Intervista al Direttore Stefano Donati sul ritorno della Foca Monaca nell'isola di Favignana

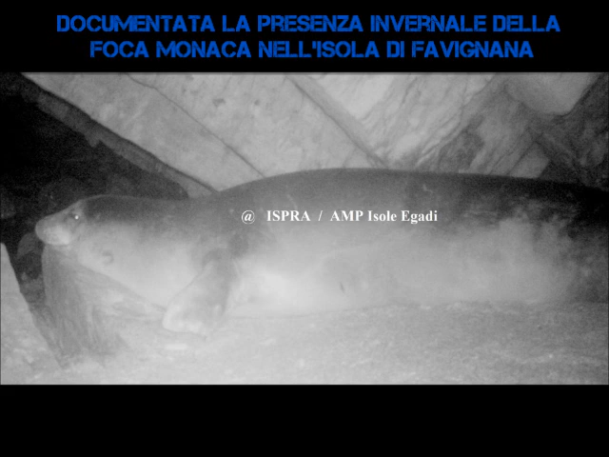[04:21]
se quest'altro esemplare sia uno di quei due o sia un terzo esemplare perlomeno non ce l'abbiamo adesso anche perché questo dato è recentissimo i ricercatori dell'ISPRA stanno facendo adesso le verifiche con le cicatrici che si trovano sul dorso delle foche monache che sono la loro carta d'identità stiamo vedendo se combaciano per capire se è un esemplare nuovo o se è uno dei due che abbiamo già avvistato A questo punto cosciente del fatto che si va verso la stagione estiva con un esubero di barche,